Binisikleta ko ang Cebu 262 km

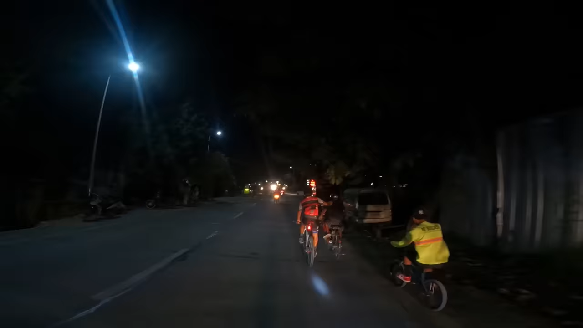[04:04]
Pagkatapos naming kumain at magpahinga, nagpatuloy na agad kami kahit sobrang dilim.
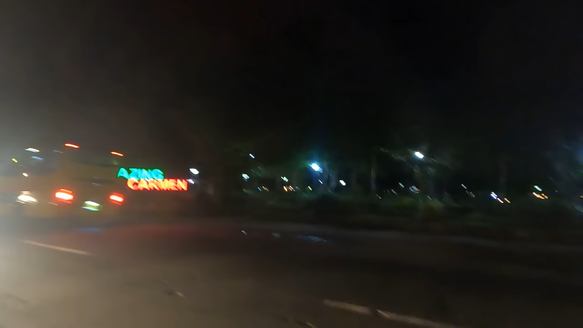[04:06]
So ngayon, dumating na kami dito sa Carmen. Municipal building.
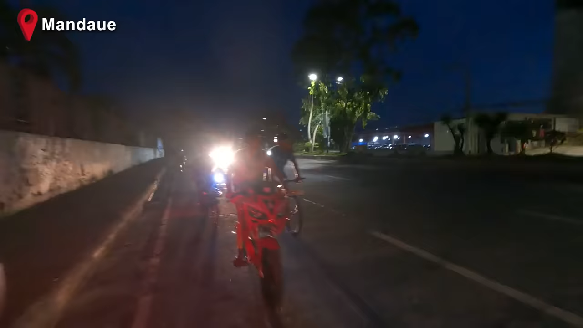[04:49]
Walang masyadong eksena dito kasi nga madaling araw.